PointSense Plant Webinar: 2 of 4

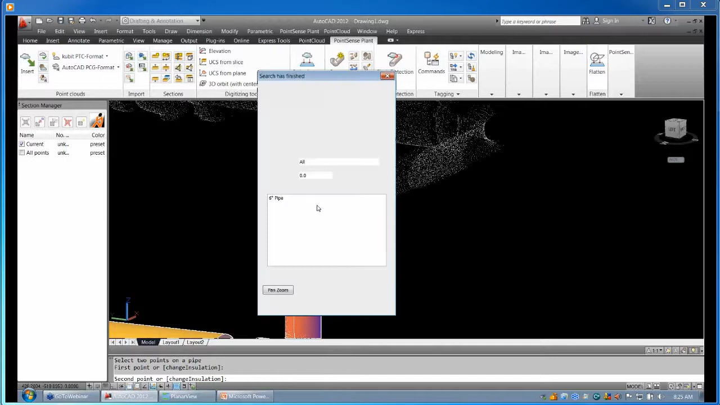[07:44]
And I'll show you another little trick here.
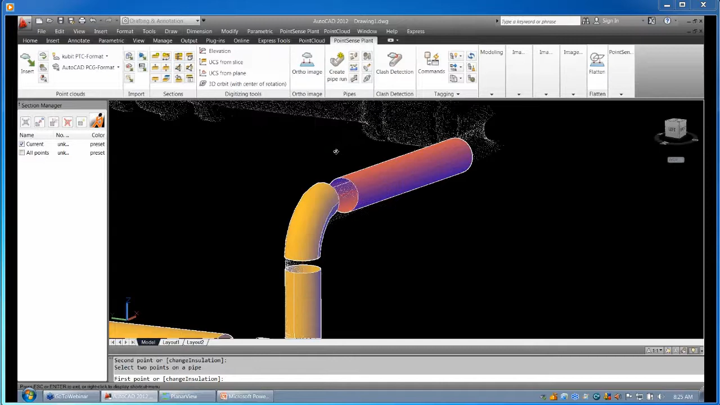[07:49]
If I want to get this elbow, it's actually connected to a flange, but I usually just go a little further down the line because the important thing is to get the correct axis. Then what we can do, let's say that pipe, it's not supposed to be there. We want to draw the flange and the gasket and the valve first.
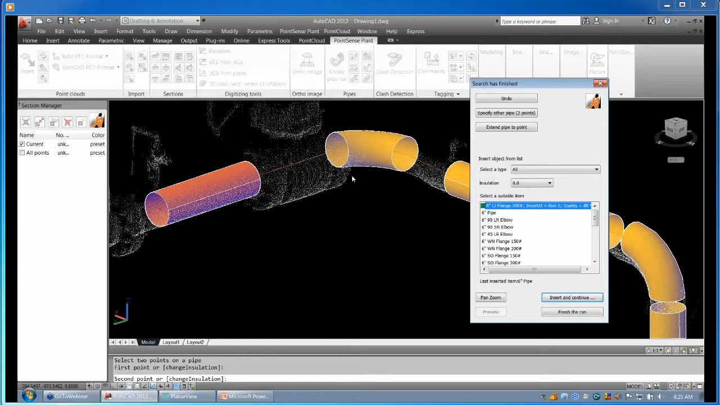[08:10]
Just easily do undo. And now we're back to the elbow. And here is our first chance to do a manual insertion. And this actually comes into play more when you have, let's say, gaps in data or it's physically not there. You don't see it in the point cloud, but you know that item's there. There's many situations where the laser scanner itself has blocked access to the item that you need.
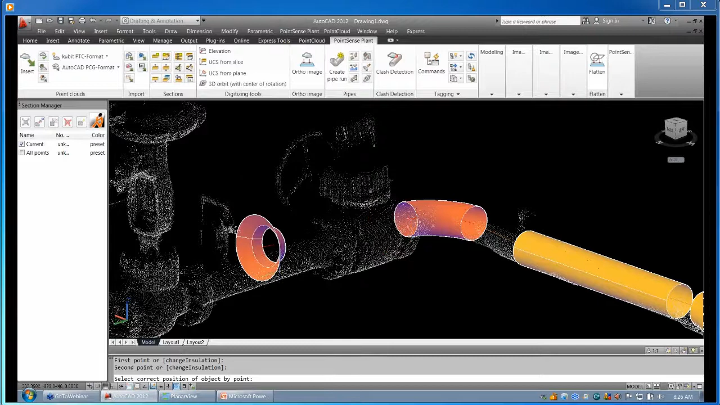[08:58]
And you have a choice to insert by hub or face. Here I'll just do hub. And it'll actually follow my mouse where I want to insert it.
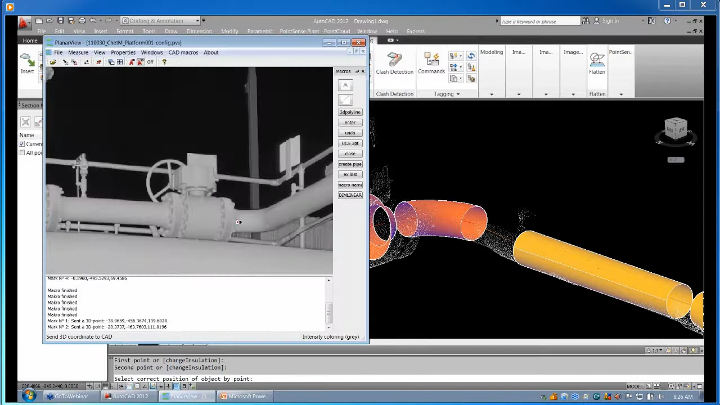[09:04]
I can hit escape to do the default insertion. But what I'll do here is actually go back into planer view. Just so you can see that it's a good opportunity to get a high quality point of that weld.
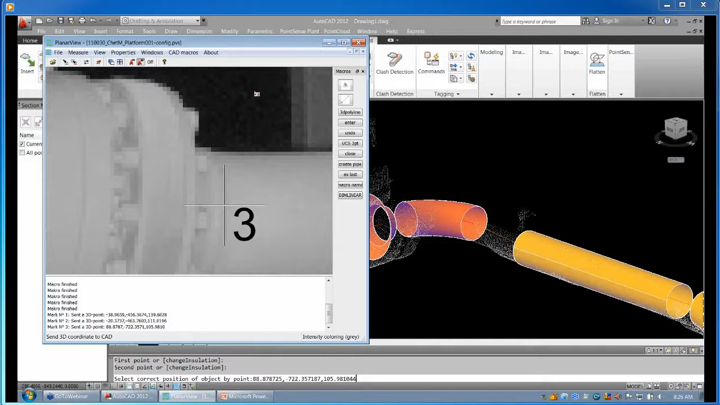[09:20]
Now, picking this point here doesn't just pick this point because this is on the surface of the piping. What it does is it takes that point and it triangulates it with the axis of the pipe run to make sure that you get that perfect center point, not just the point on the outside of the object. It's very important to note.
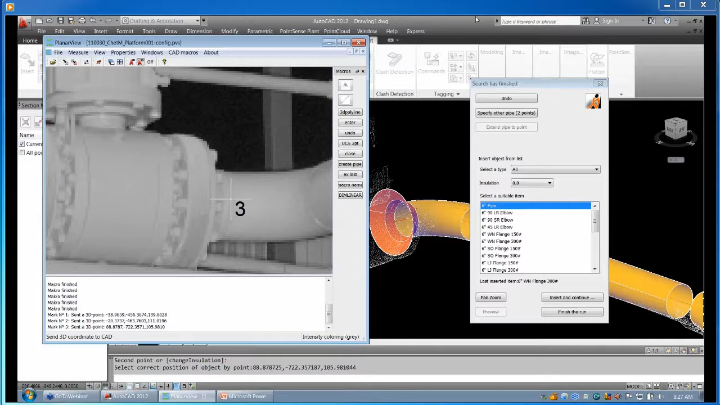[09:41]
So here I have a gasket coming up and we're just going to do a couple of manual insertions just to finish out this assembly.
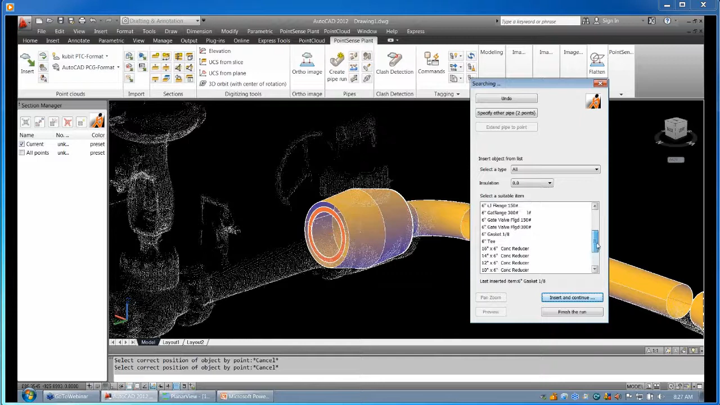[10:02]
And here I'll just finish it off with the weld neck flange. Bring it in by face. Now just a pipe.
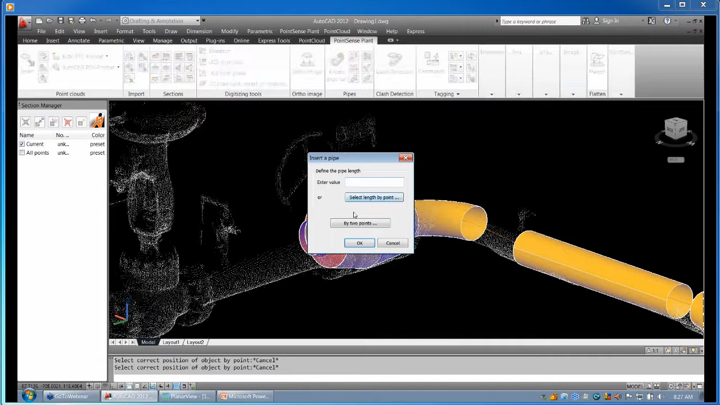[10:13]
Okay.
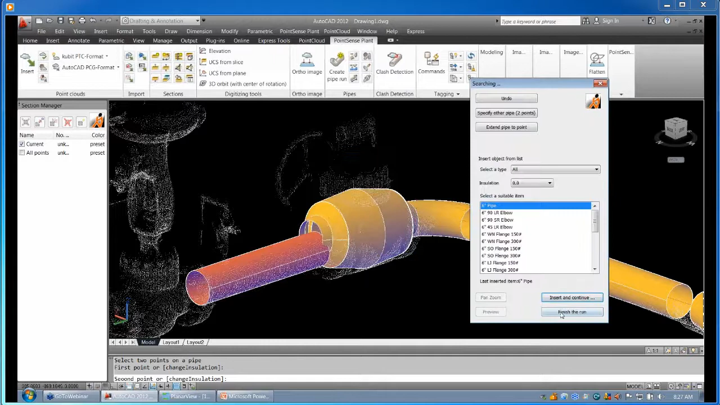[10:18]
Now you see that these items have gaps. They don't quite match. They're kind of all over the point cloud. And that's really the strength of Walk the Run because we're not really worried about the user being accurate on the connection points. We really just want them to tell us which components are on the line and what order do those come in at. And then at the end, we use the apply constraints. What you can do with that, you just select any object on the run.
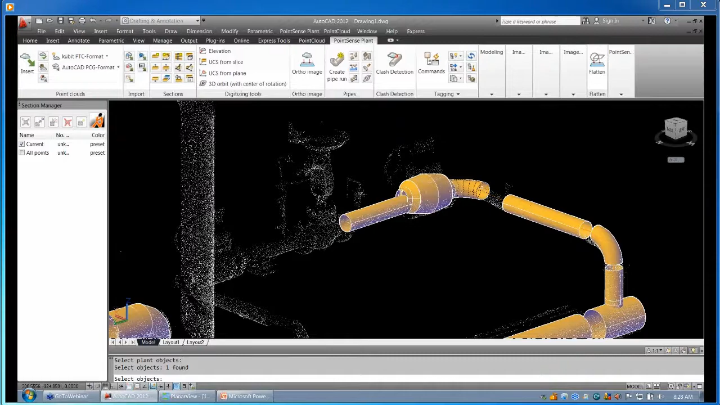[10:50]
You should see the entire run highlight. That lets you know that they're all linked successfully. And then from there, apply constraints. You can see a very good example was the way that this flange
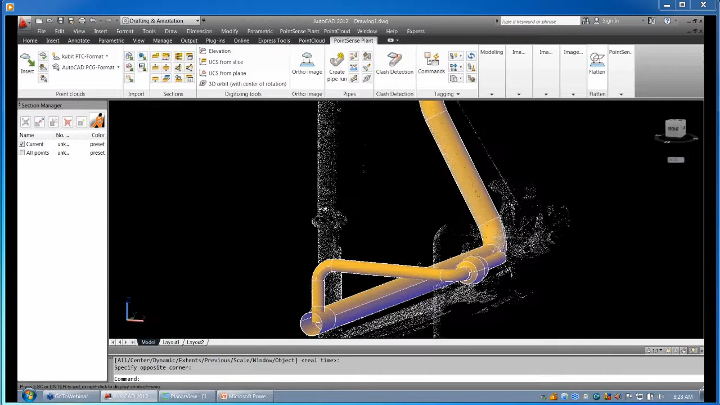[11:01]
valve assembly matched up to the pipe and kind of went back to where the data was.
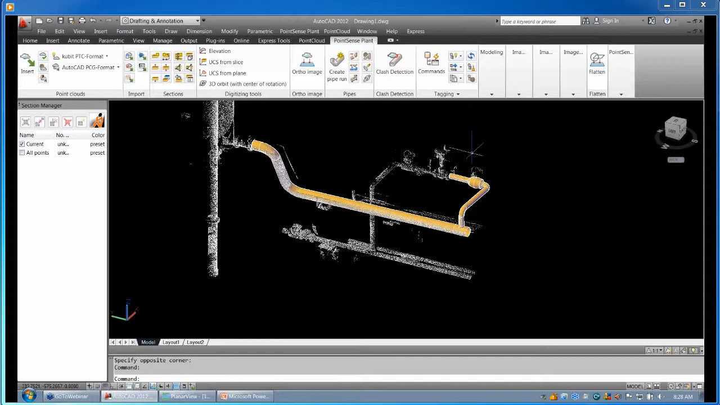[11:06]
You can see everything there is flush and very accurate to the data. So for some people, that's enough. You just need the model. Some other people, they need to take this into their own product. Maybe, you know, plant 3D, auto plant, CAD works, things like that for more in-depth deliverables. So what we can do is export command.
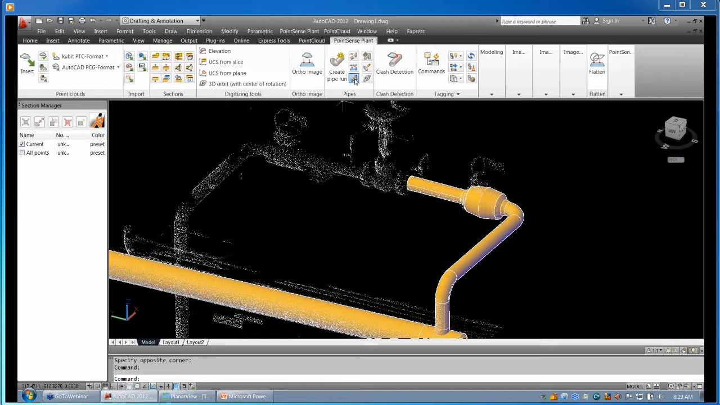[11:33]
It's pretty simple. You just choose any pipe on the run. And you can see at the command line, created 16 objects.
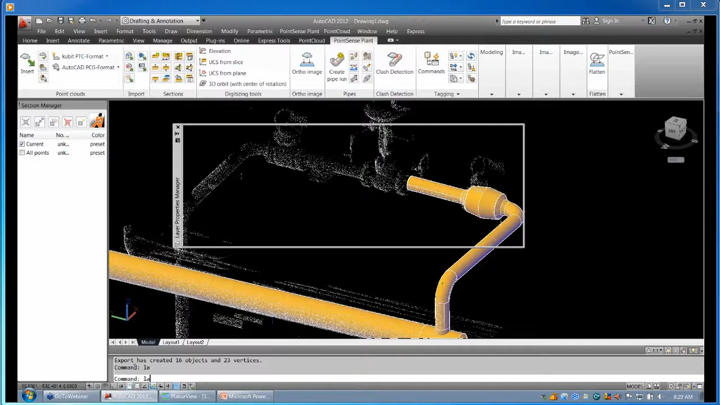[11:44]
I can show you that a little better if I turn off the main layer.
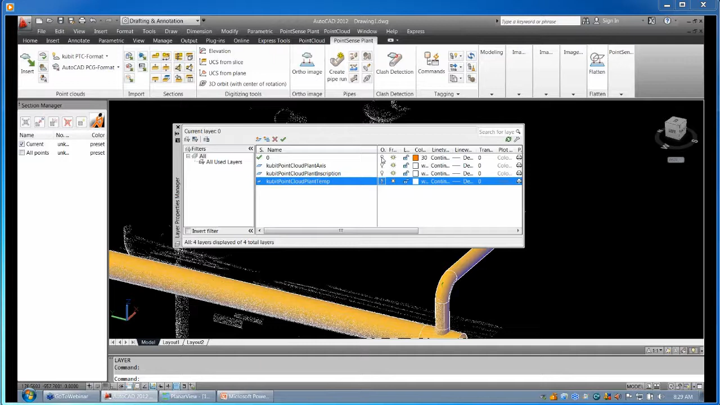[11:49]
You can see here, every item is labeled.